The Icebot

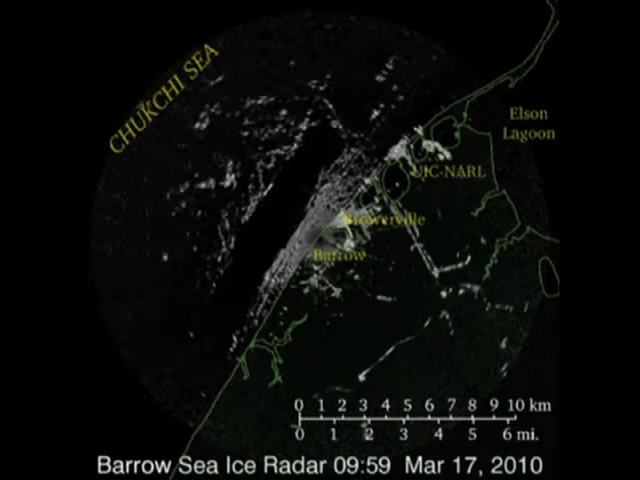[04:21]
And so they went out and simultaneously this huge flow of ice had crashed into the ice shelf that we were working on and just completely destroyed the entire site.